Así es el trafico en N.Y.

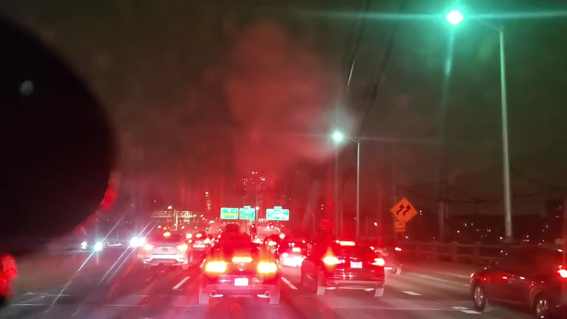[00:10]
Gente, aquí estamos con otro videito ahí, mostrándoles cómo está esto de lleno ahorita. Estamos en el George Washington. Miren cómo está este tapazón aquí. Cómo diablos, hoy no llego a la casa de aquí a la madrugada. Increíble cómo está
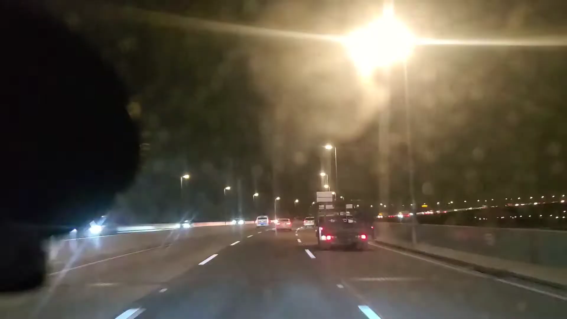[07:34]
Ahorita vamos a cruzar el, ¿qué puente es este? El Tronic Bridge, el puente tronado. Ahí, porque le pusimos Tronic Bridge. Así es que lo vamos a cruzar aquí, tal vez lo alcanzan a ver por ahí. Ya cruzando este puente, ya me siento como que estoy